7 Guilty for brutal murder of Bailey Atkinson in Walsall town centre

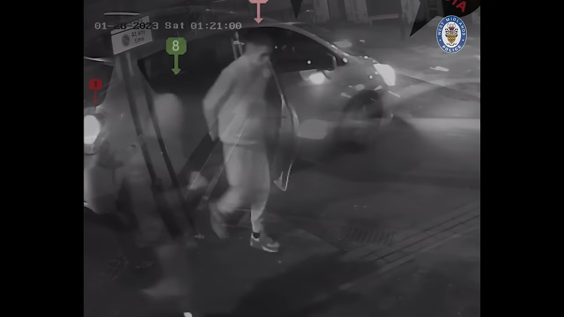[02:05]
Bailey managed to escape, but the car circled and caught up with him again along the high street.
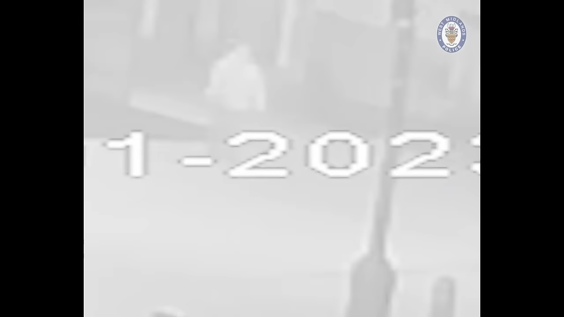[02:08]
Six of the occupants got out and attacked Bailey with machetes and zombie knives.